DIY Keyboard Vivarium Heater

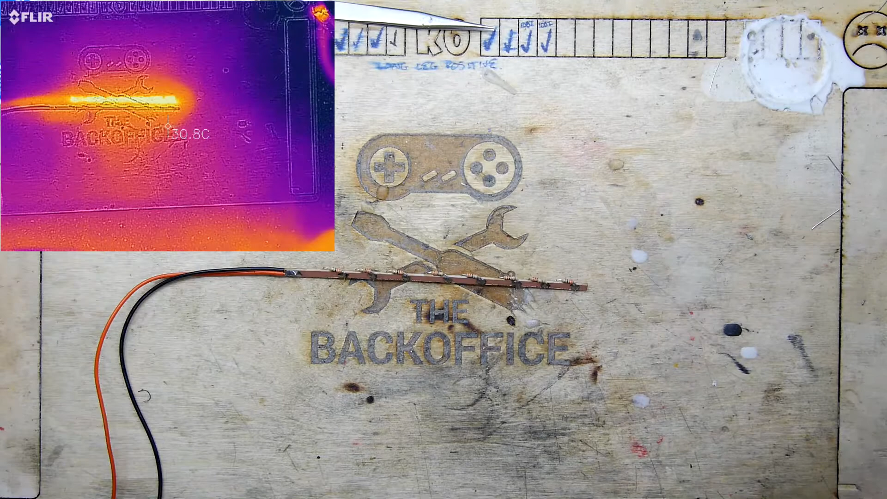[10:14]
On screen: spot 30.8°C
Right, you can see the strip here, and you can see in the FLIR, the thermal infrared imager, that the LEDs appear.
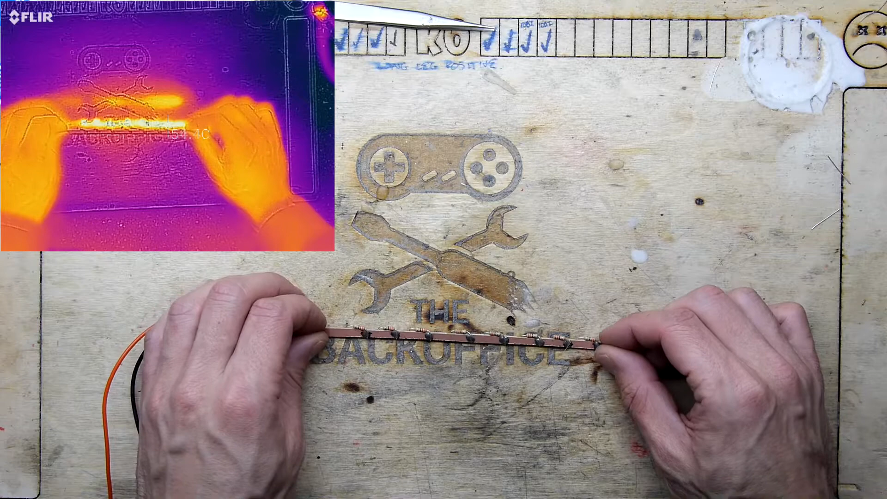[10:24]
I say LEDs, they're not LEDs, they're resistors, they're just glowing hot. Are getting around 70 degrees C. That's what we're seeing there. 71 degrees, so that's pretty much there what we saw before when we were testing them using 300 milliamps.
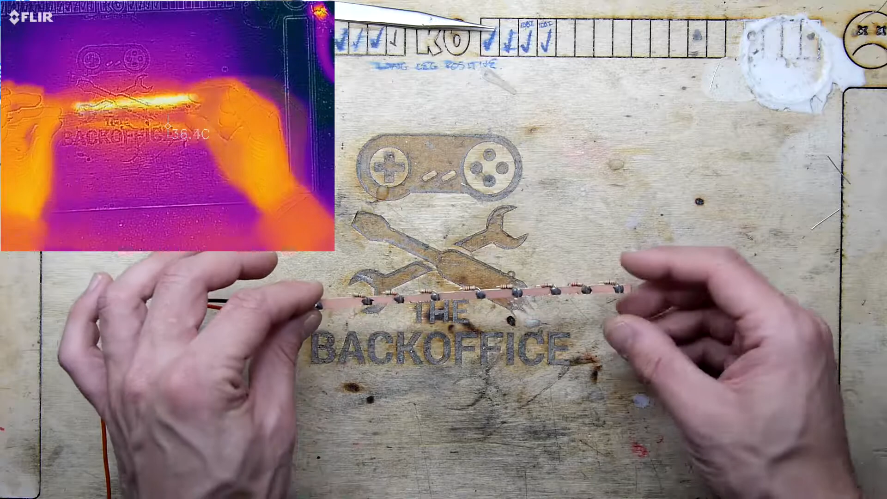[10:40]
Milliamps, not milliamps. So, yeah, that does feel hot though. It feels, hot. In fact, look at my hand.
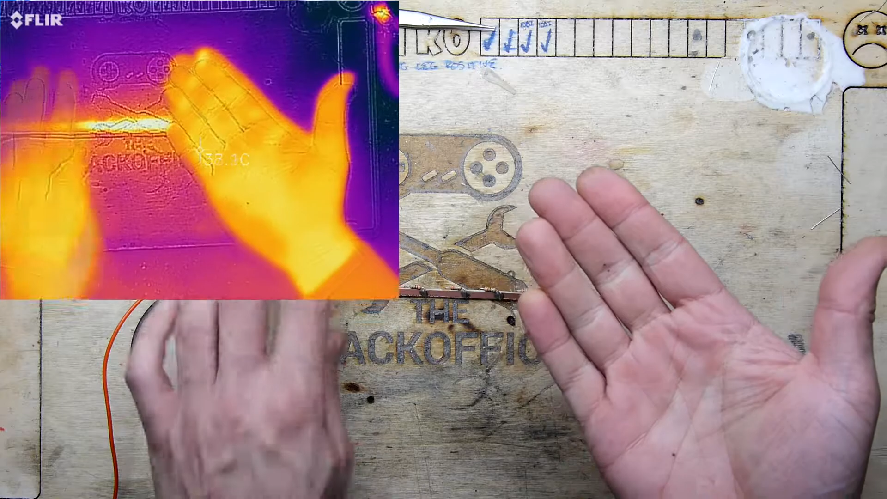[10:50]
Is that a strain on?
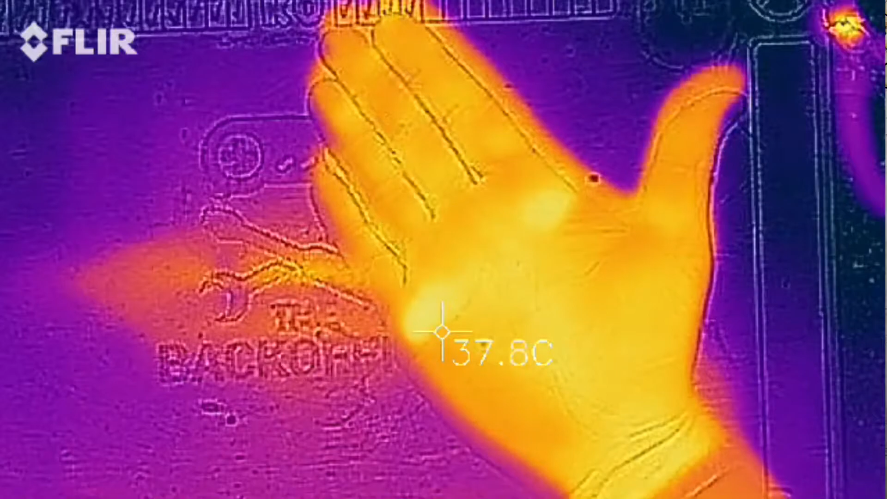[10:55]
On screen: spot 37.8°C
Yeah, you can see that leaves a dent. So, now let's see if it's feasible to do something with my keyboard.
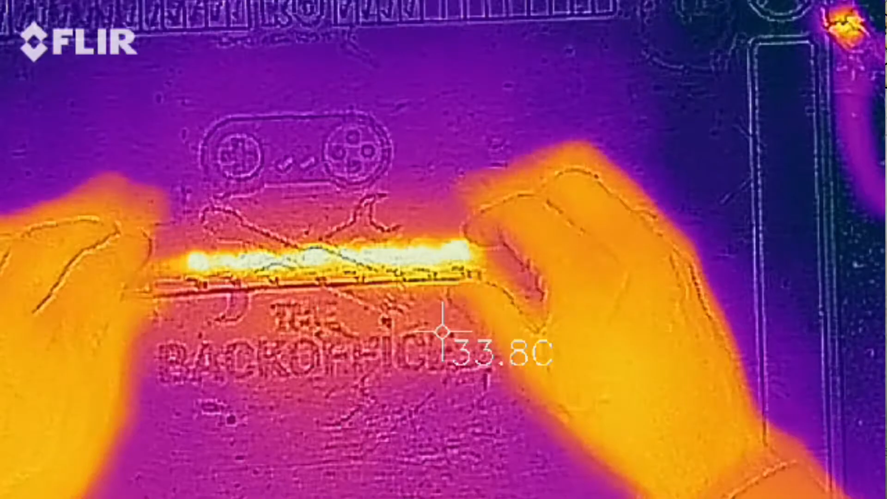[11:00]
On screen: spot 33.8°C
So I've got my keyboard here, which we could see is about 18,
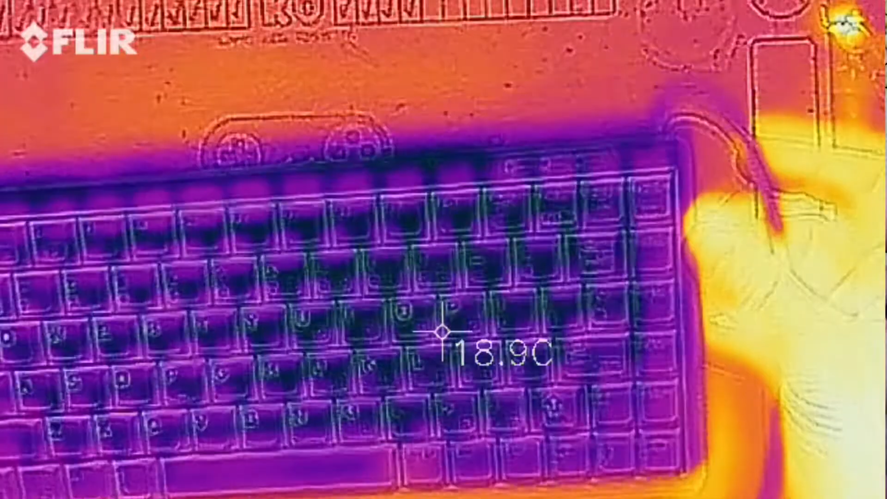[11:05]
On screen: spot 18.9°C
17 degrees C, and I'm going to leave that just sat on it. I'm not going to put the little feeties up.
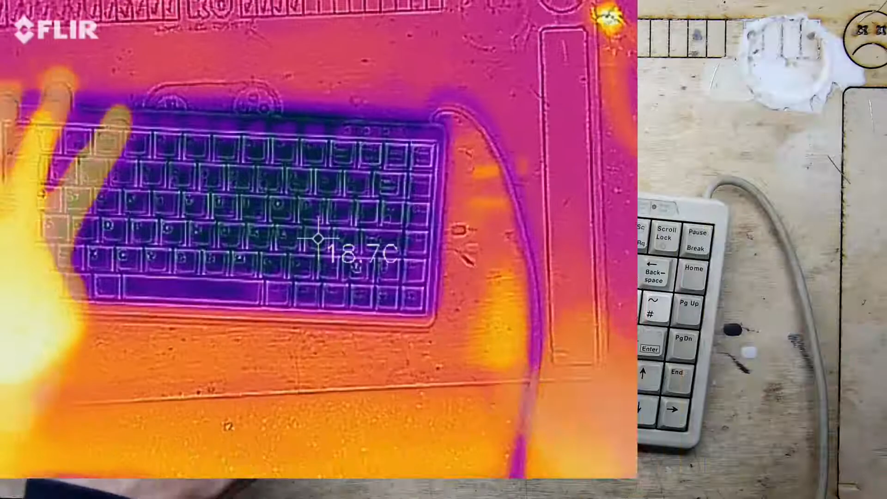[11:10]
On screen: spot 18.7°C
It's just going to sit directly on that strip, sitting there ever so nicely.
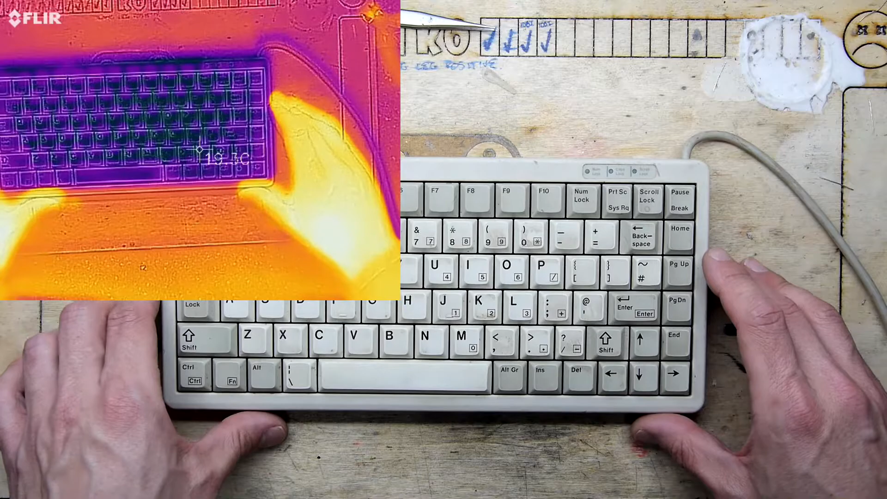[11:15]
I do apologise that the FLIR camera is slightly offset, but, you know, that's just how we have to roll sometimes.
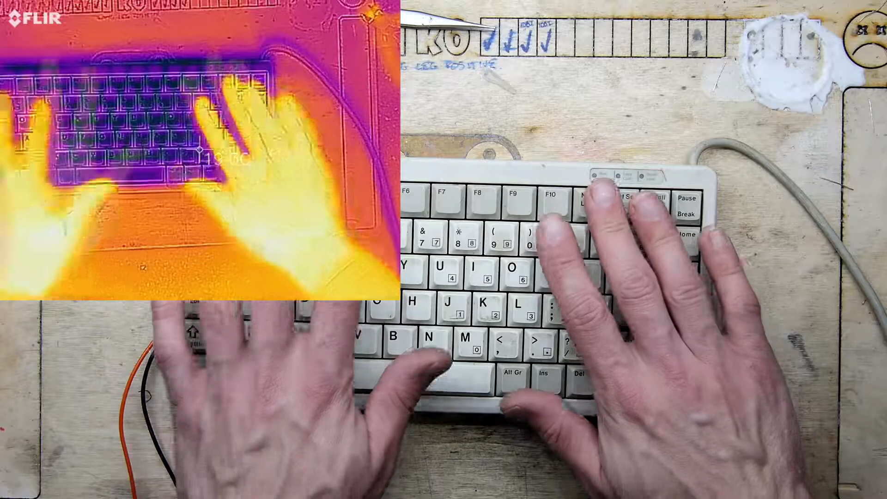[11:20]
Can't always get these things quite where we want them. I might try. Let me just give a little bit of a go. One more go. Oh, look at that. Nice. So let's see how it fares, and we'll come back in a few minutes. It's been precisely 10 minutes now,
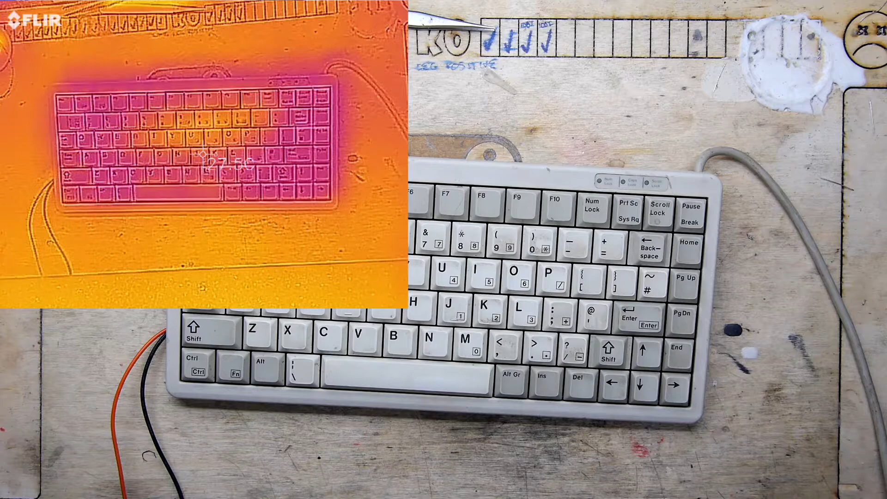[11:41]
and I can see on the FLIR already that it is starting to look a little bit warmer in this region. Just to give you an idea of how sensitive these things are, look, I'm just going to hold the delete key down for 3 seconds. 1,000, 2,000, 3,000. You can see where I've been. Now, the camera itself does have, you can see there's an outline of the keyboard. There is a little bit of a weird parallax thing you can set. Let's have a go.
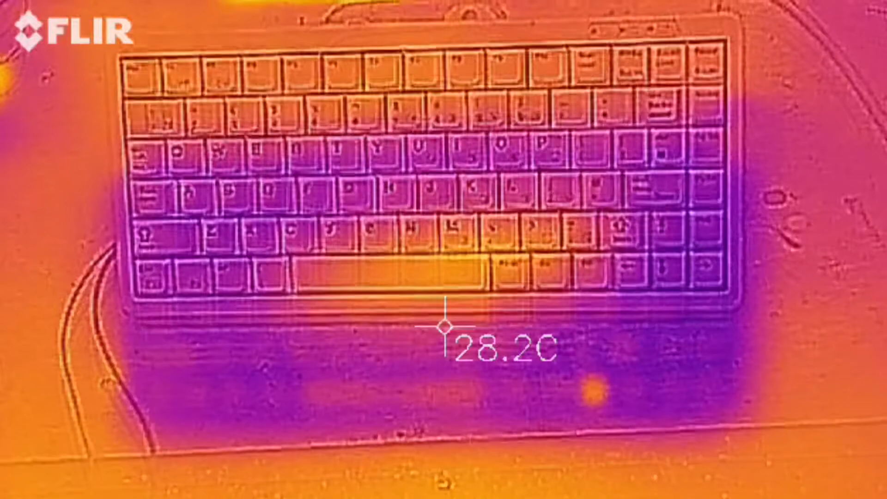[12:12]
On screen: spot 28.2°C
I've not even tried that. Ooh. So the idea is you can get the heat map to match correctly. So if I push the key down, I should be able to move the picture of the camera. There we go. So you can move the non-thermal camera down so it all matches up.
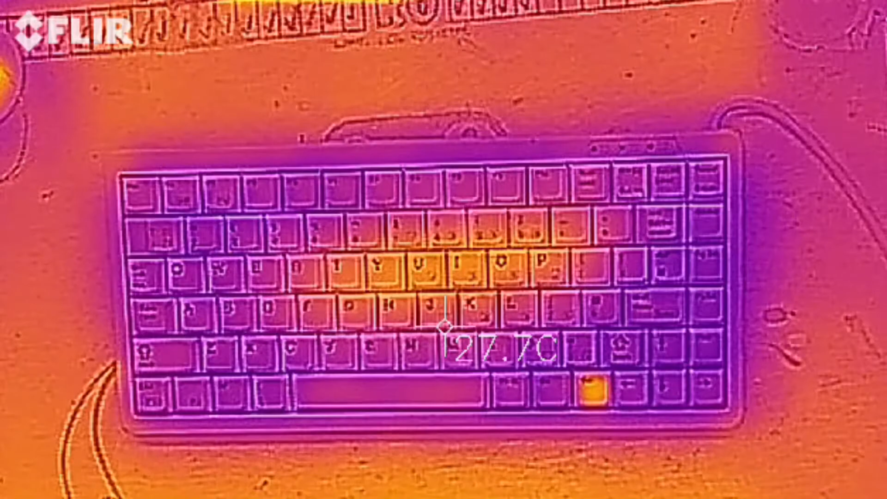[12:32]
On screen: spot 27.7°C
So you can see now this is definitely the region where most heat's coming through. And I'm just going to tilt this slightly so we can... I'll move this into the range so we can see where it's what it's getting to.
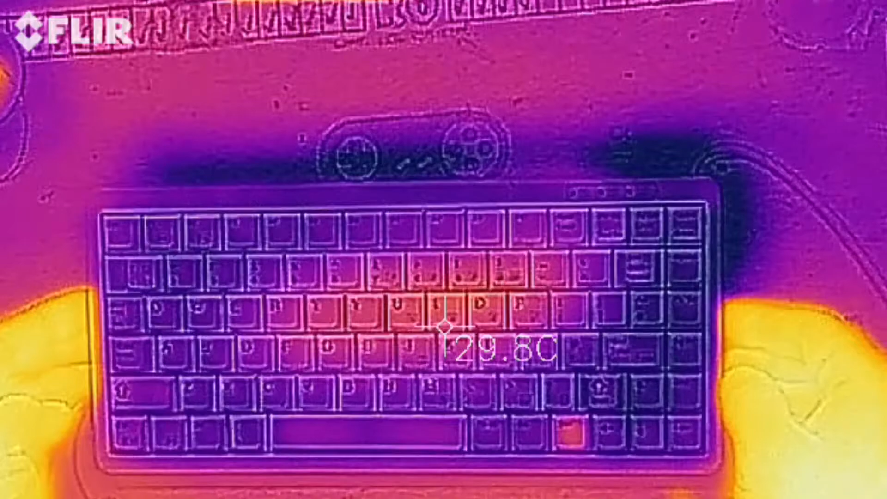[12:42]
On screen: spot 29.8°C
It's about 30 degrees on that key, but let's see. It's not feeling massively hot though at 30 degrees.
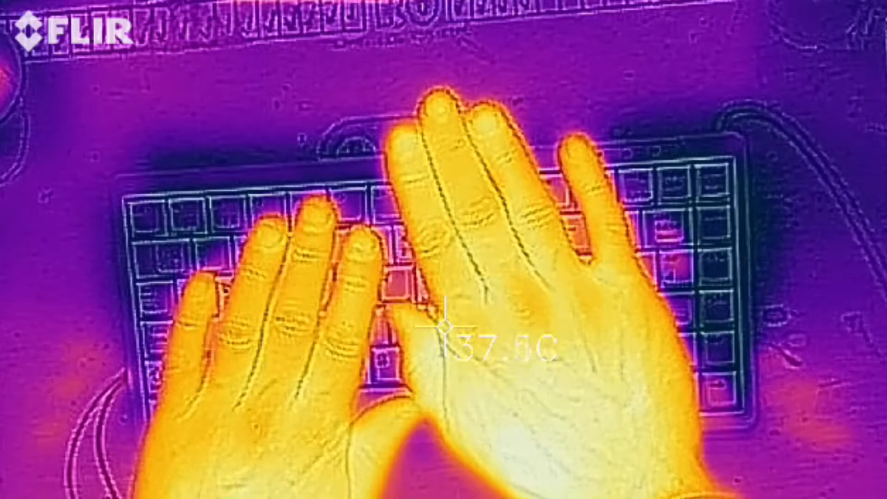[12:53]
On screen: spot 37.5°C
If you see my hand, it's 37, so it needs a bit more time. But it definitely doesn't feel cold.
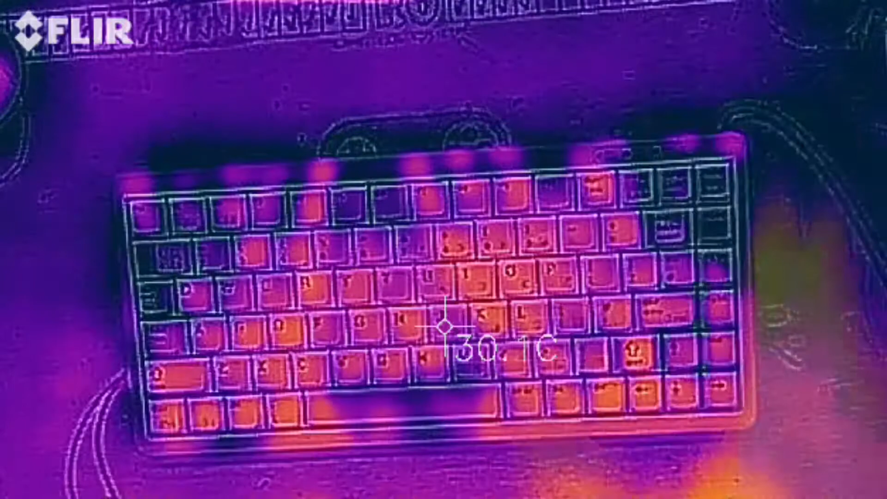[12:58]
It did feel cold before, but now it feels quite warm. So I'm going to flip it over and let's have a look at its bottom. Oh, yes. There's the issue. 64 degrees. Ouch. Yeah, that feels lovely.
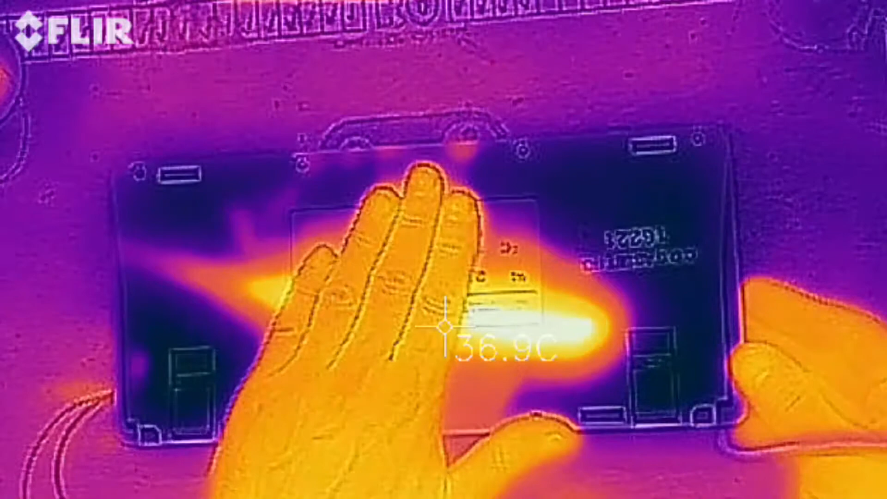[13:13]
On screen: spot 36.9°C
Lovely and toasty. But it cools down pretty quick. Let's see what that says. Yeah.